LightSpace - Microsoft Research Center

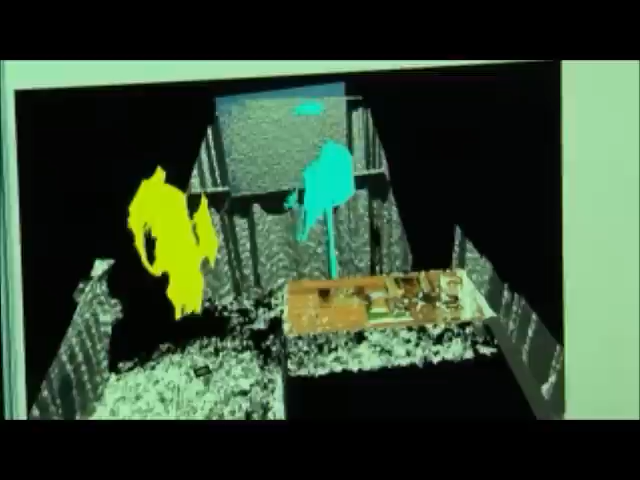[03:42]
And so this brings some interesting opportunities for us to track people and infer the interactions between two people.
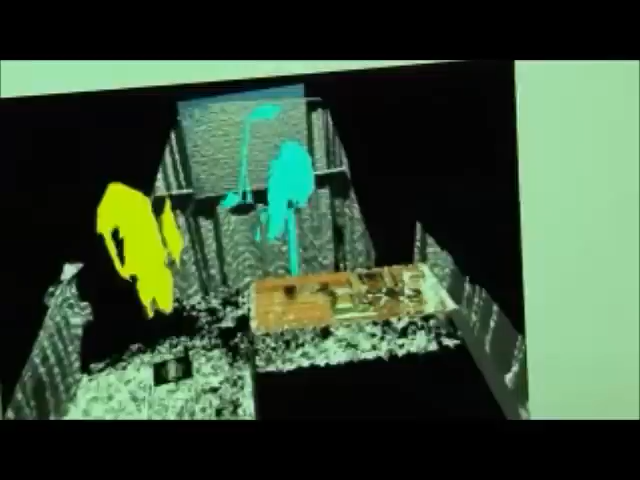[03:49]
So if we shake hands, we're going to change colors.
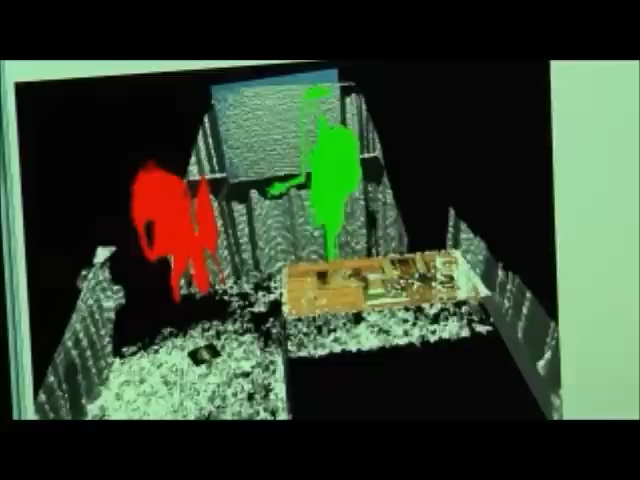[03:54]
We just merged and we have a different, the system detected that there was an interaction between us.
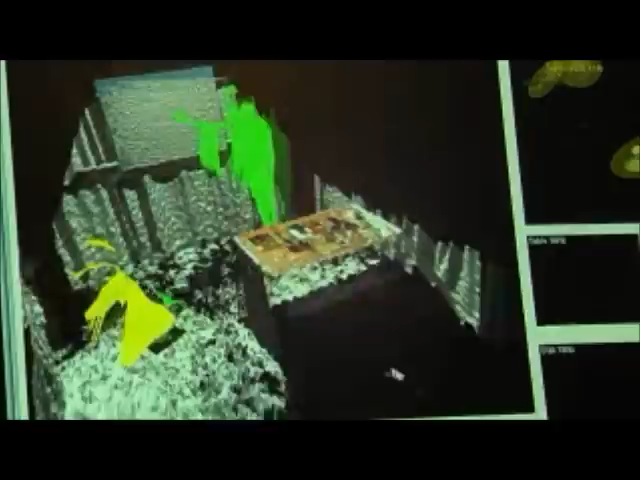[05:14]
And so you'll notice that as Benko moves around in the scene, this is 3D models updated appropriately from these inputs. Now another thing that we're doing is illustrated over here.
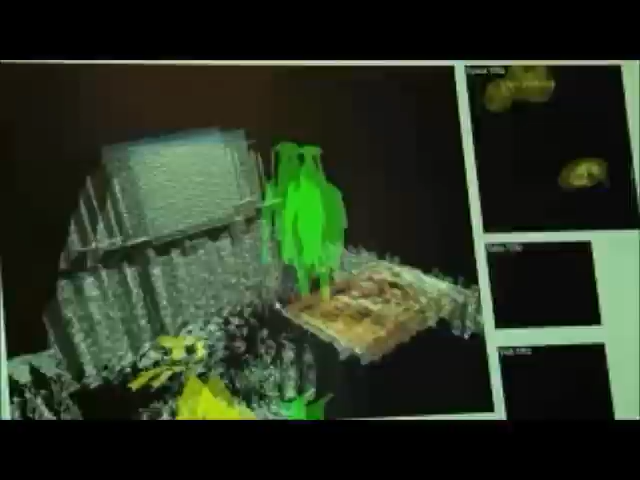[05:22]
We can take various projections of this data for various purposes.
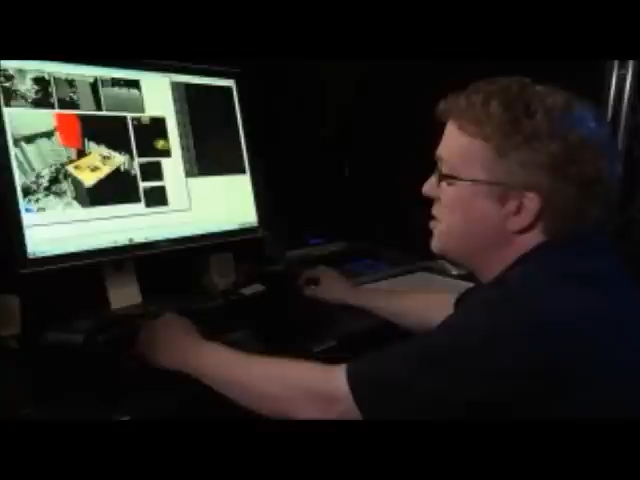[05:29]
So for example, we have this simulated surface representation here, the table with the pictures on it.
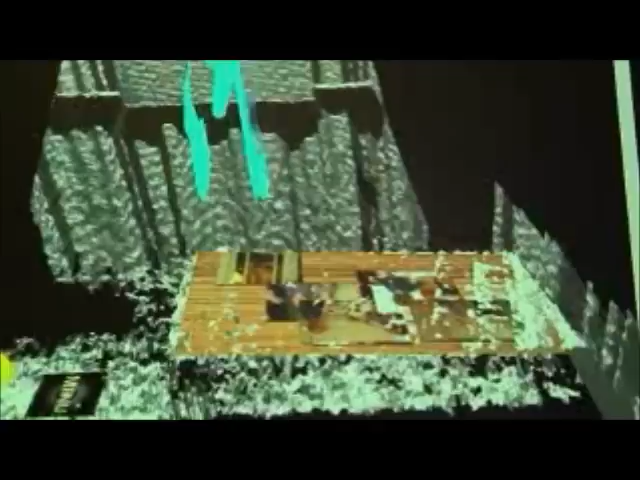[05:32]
Now as Benko starts manipulating these photos,
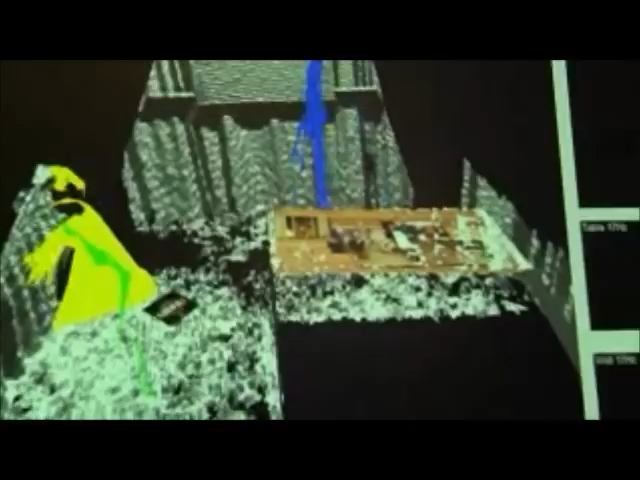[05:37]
we see this particular projection now shows the kinds of things that we usually get with surfaces,